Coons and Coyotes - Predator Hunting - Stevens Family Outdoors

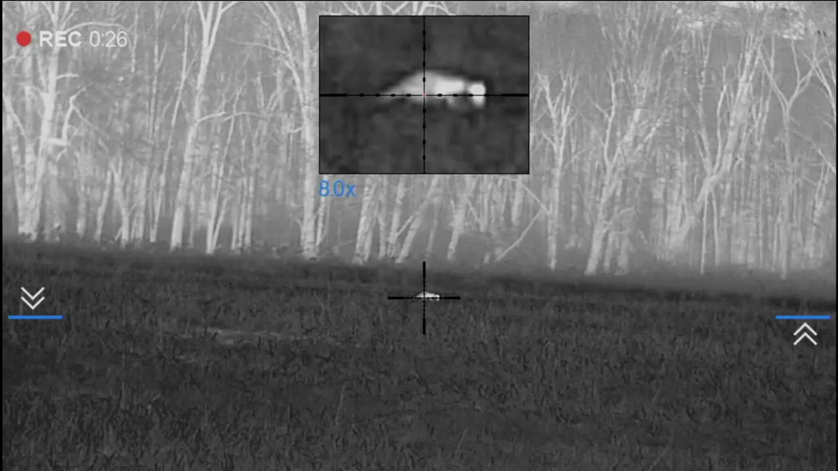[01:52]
He's over the hill. He's no, coming. He's coming. He's coming.
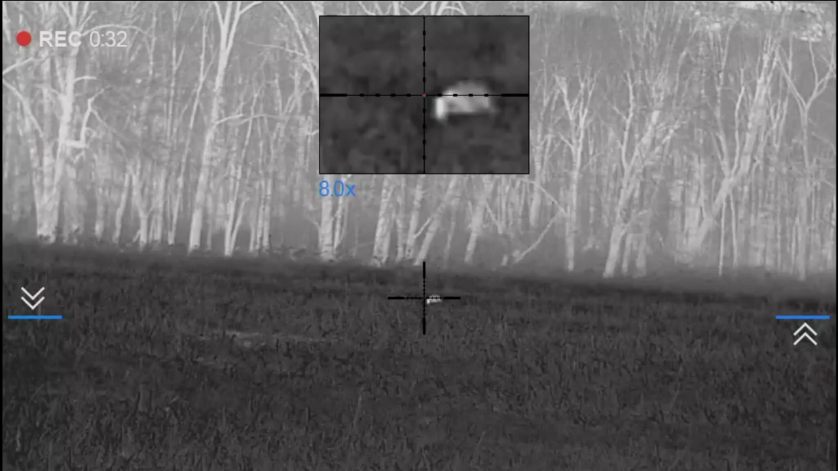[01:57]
Keep looking at the field out. Hmm?
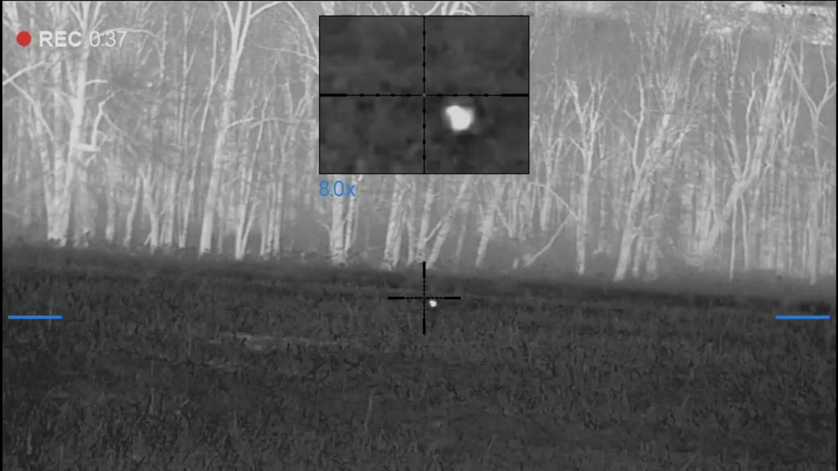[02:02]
Watching the field out. What? Okay. Keep scared. I got him.
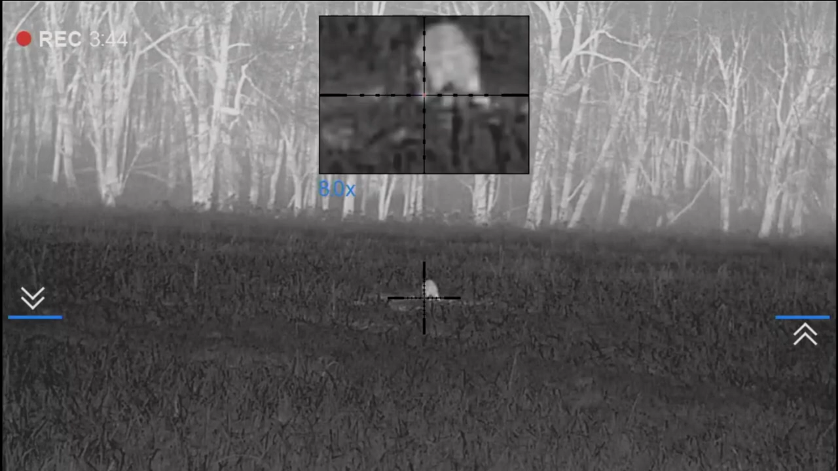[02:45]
You go west, one coon down.
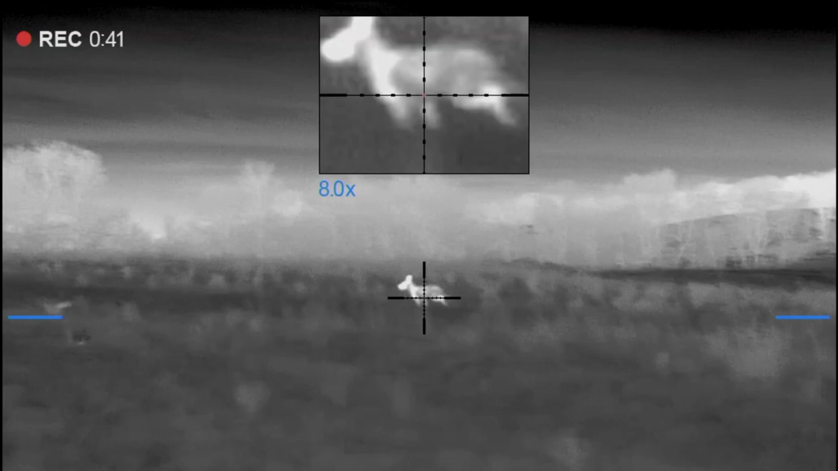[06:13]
God, was that a coyote? Yeah.
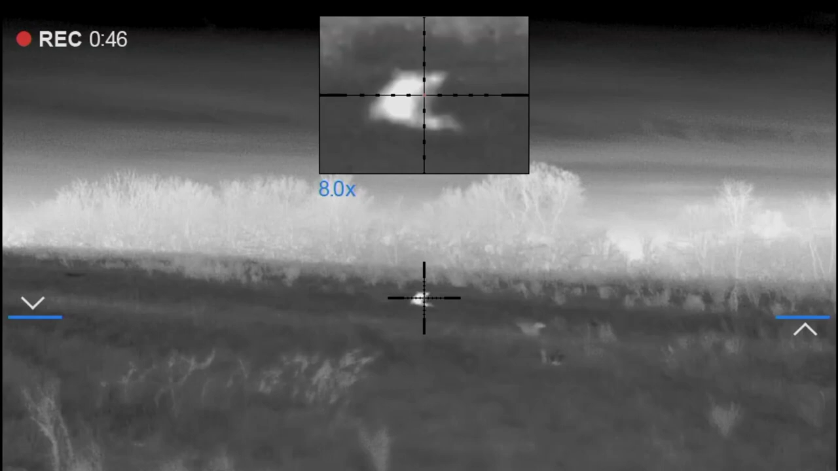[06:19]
Hmm? Uh-huh. Is that a ute? Yep. You sure? Yep. You killed me, man.
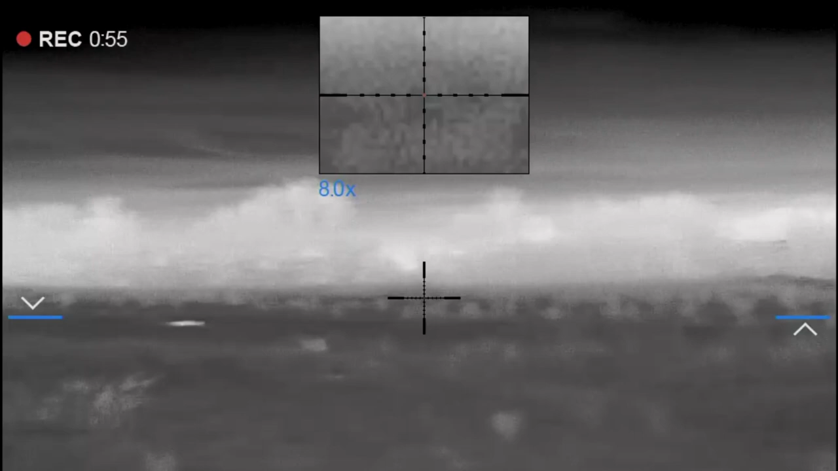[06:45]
I can't get the gun on there by you, buddy. You can video.
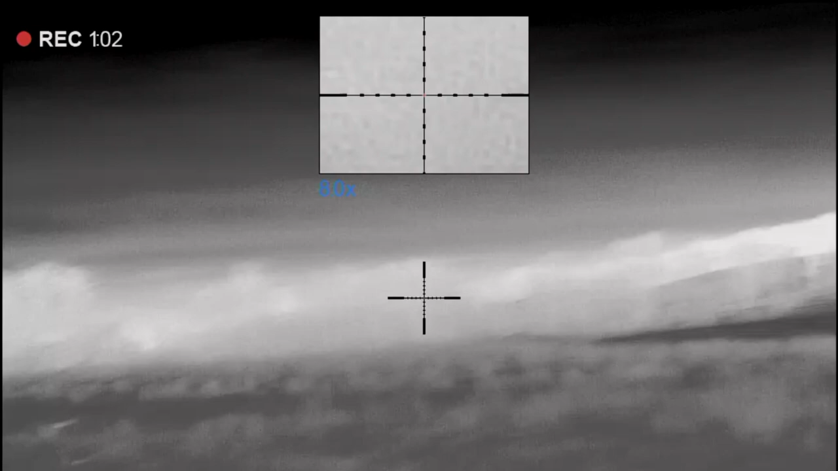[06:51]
I'm videoing to the left. Uh-huh. Like right here, but I can't. He's laying there, Dad.
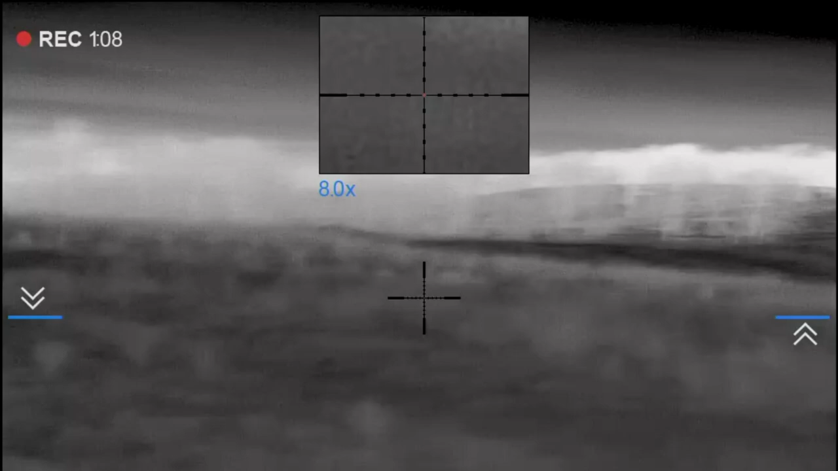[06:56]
Is that a yip? Oh, yeah. Big one.
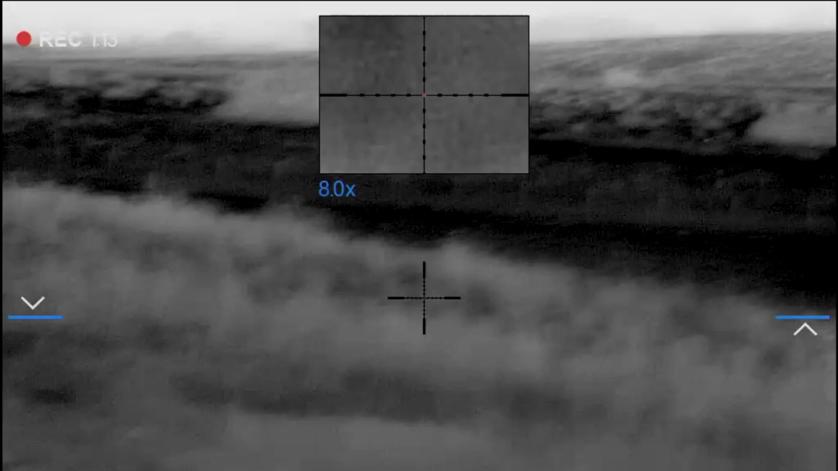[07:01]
You know what I did? What you did? I switched to the monocular. Here comes the other one. What?
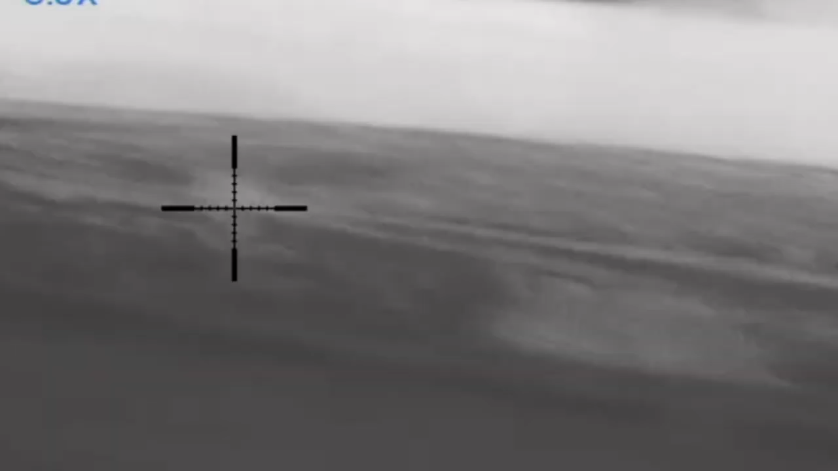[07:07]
Here comes the other one.
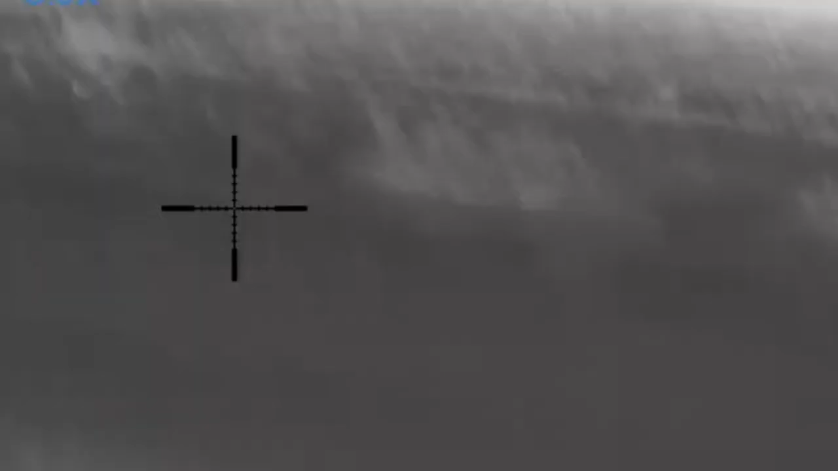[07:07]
Where? Straight out across the fence.
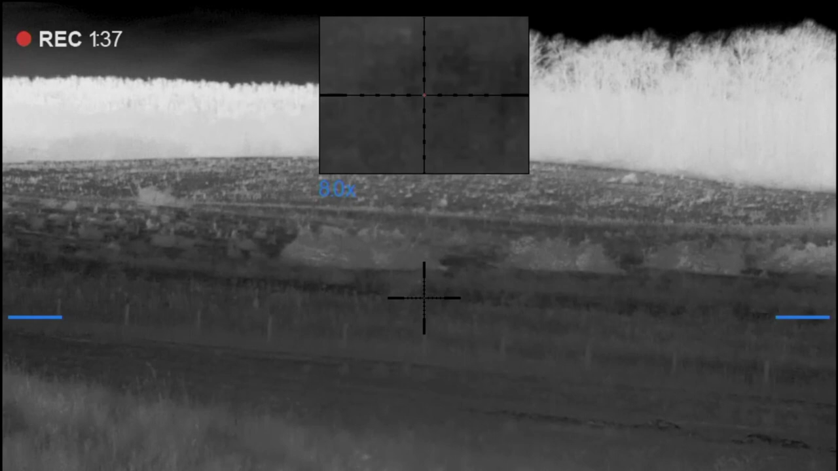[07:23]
No. Yeah, I'll see him. I see him broadside. He's coming.
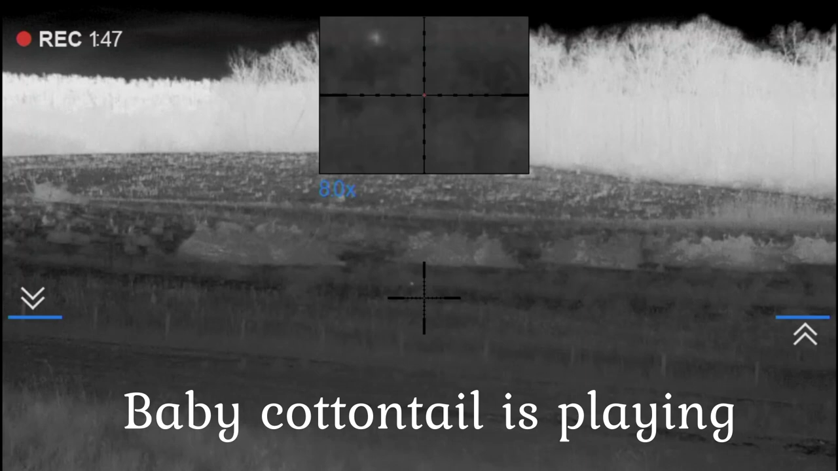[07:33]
Left to right. See my gun? Yeah. Yeah, I see him. All right, just wait. There's another one behind.
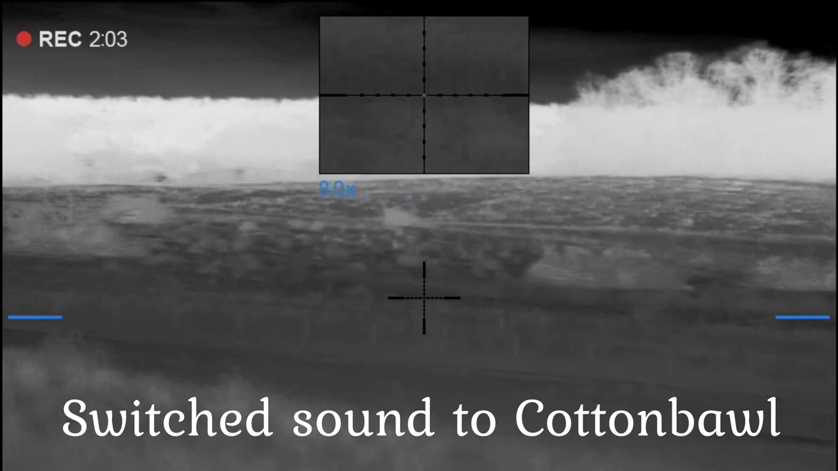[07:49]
That's a yote there. Where? Right there, where I'm pointing.
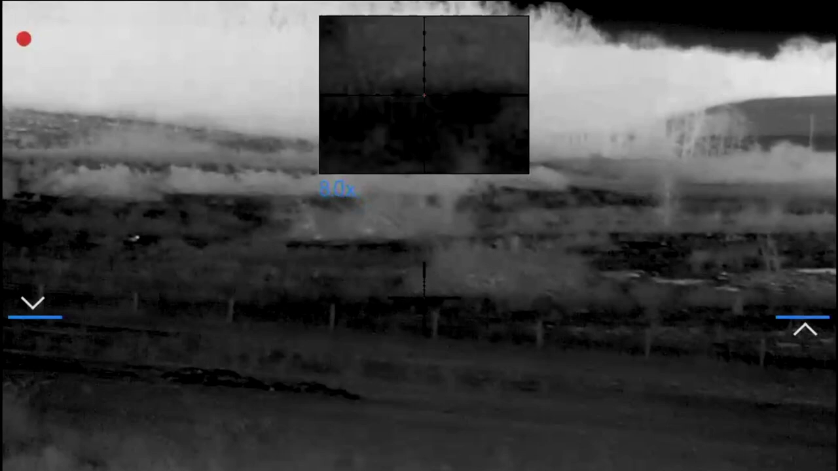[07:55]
I see him now. Don't move.
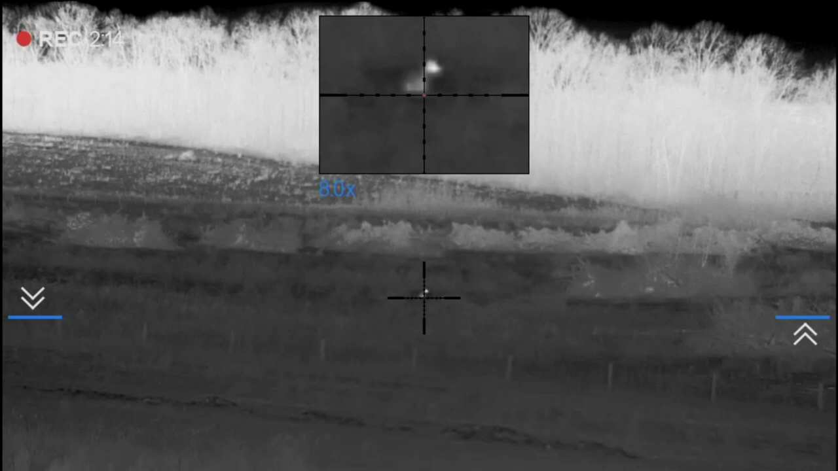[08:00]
He's looking. Yeah. It's definitely a yote. Huh? It's definitely a yote. Yeah. How far do you think it is? Too far. The big yote. This way, he's coming. You videoing? Yes. Okay. Hey, what?
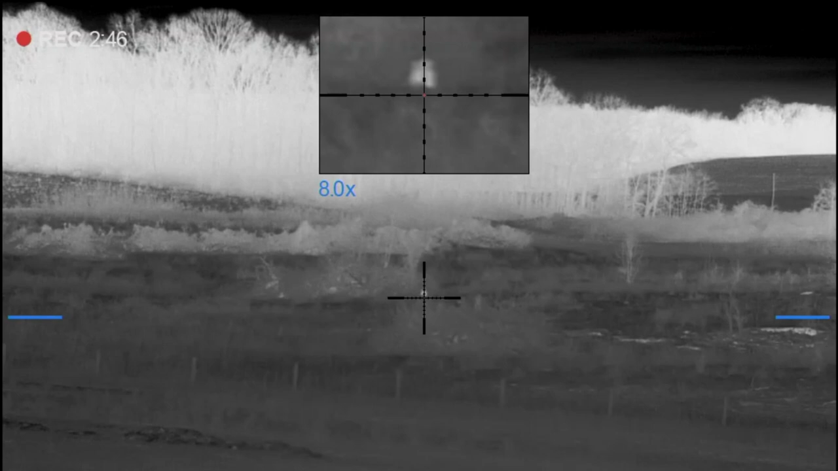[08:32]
Try the cotton ball. Try the baby cotton. No, that one's working. Let it be. You smell on the ground. Yeah. Stay on the binocular.
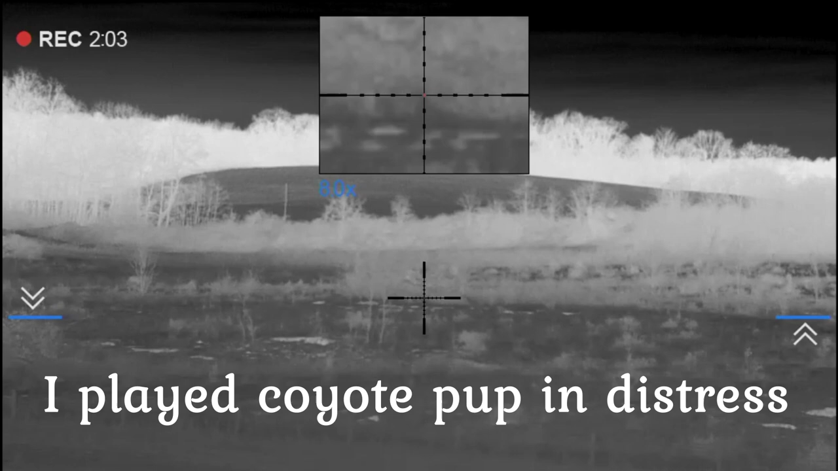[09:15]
I'm gonna put a pup on. What? Pup. Yeah. Tuck his head up. Yeah, he's looking. See his eyes.
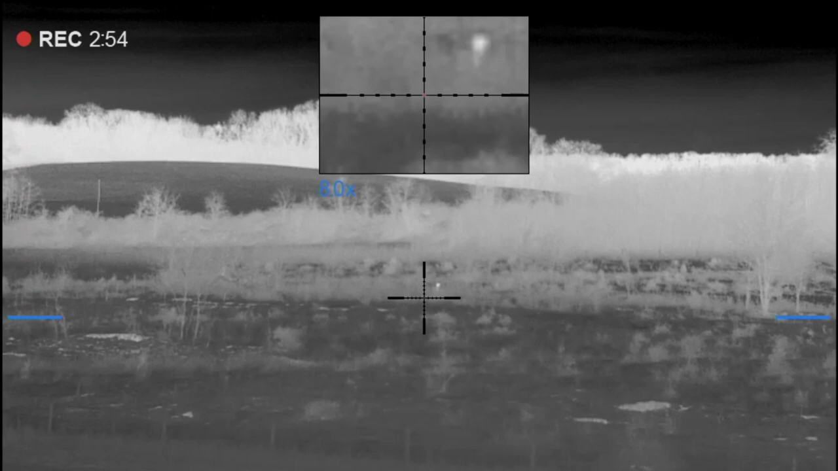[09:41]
Here's the other pup. That one don't sound
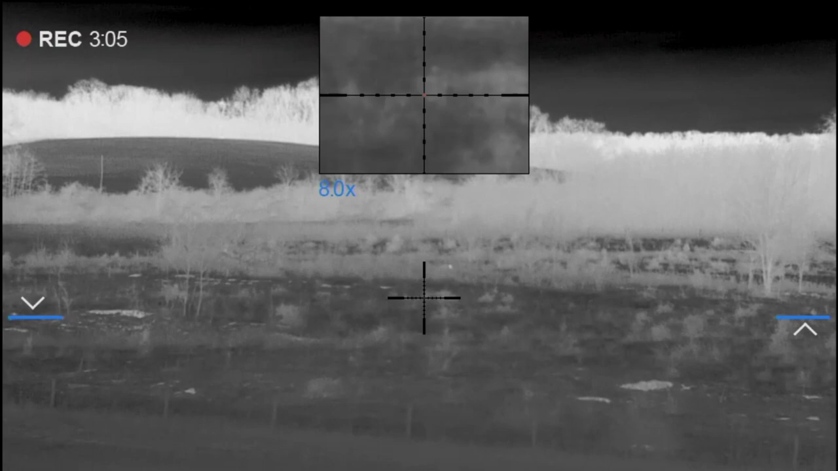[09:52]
right. Here he comes. Here he comes. He's coming. He's running. He's running right at it.
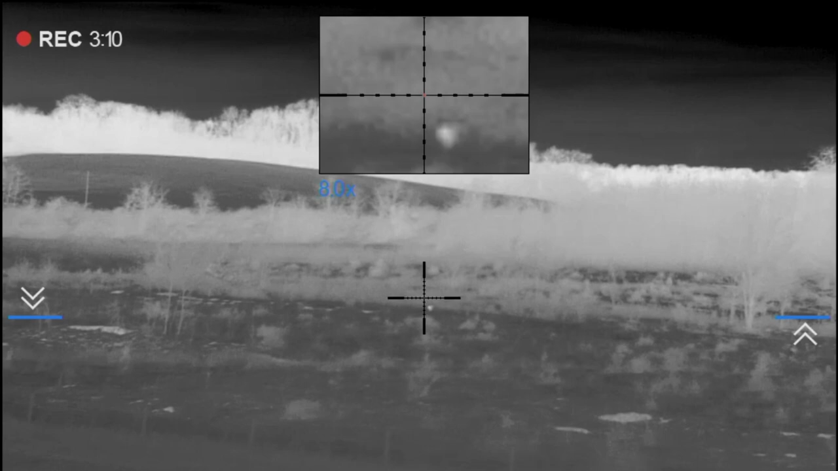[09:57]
See him? Yeah. That's a big yoke.
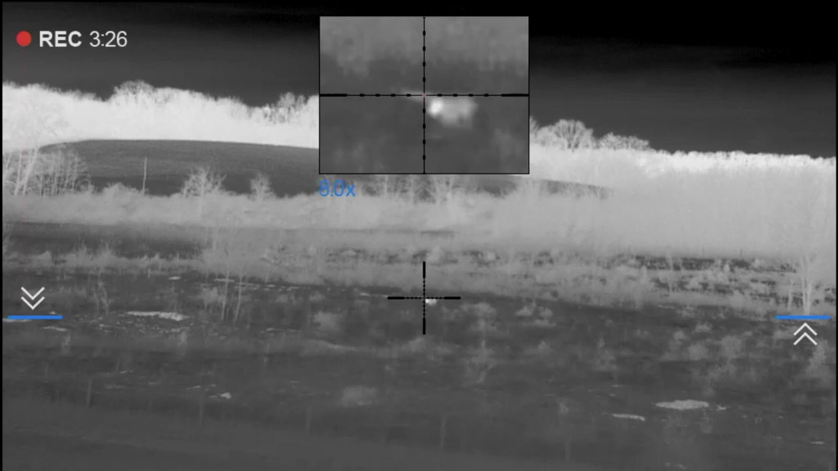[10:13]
He's coming to the fence there. Mm-hmm. I see.
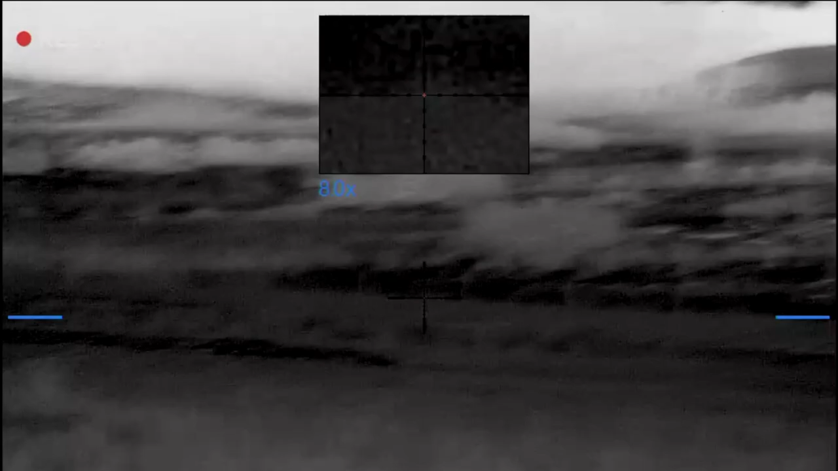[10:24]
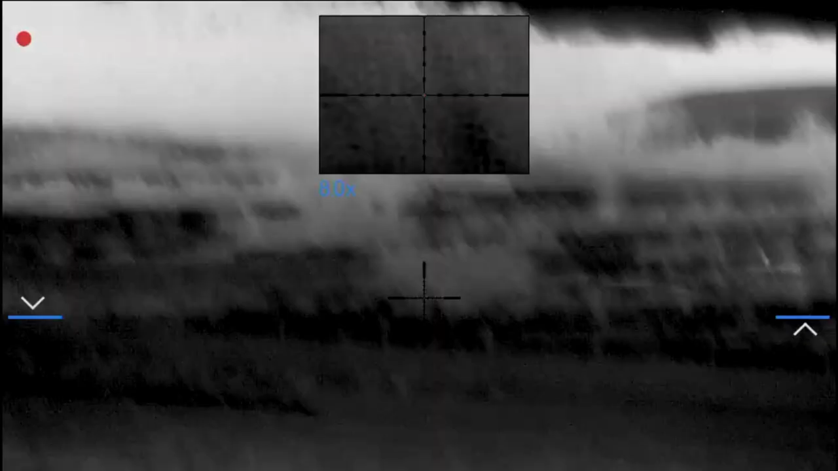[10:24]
He's coming back up.
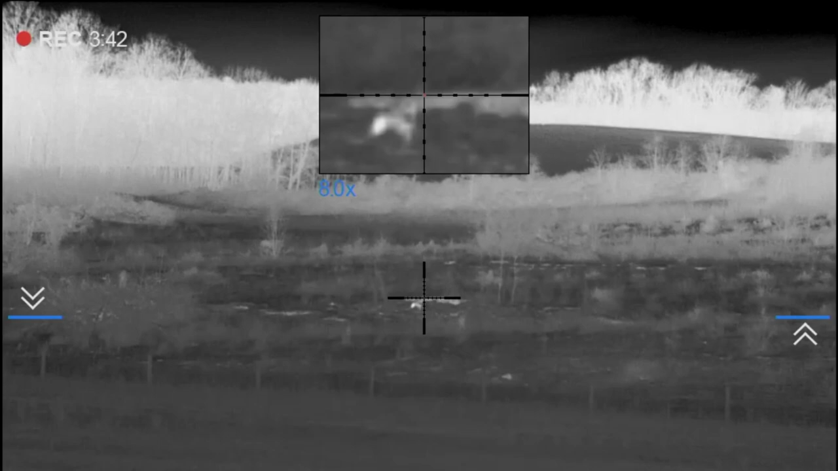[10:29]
It's on our side, I won't kill him. No, just wait.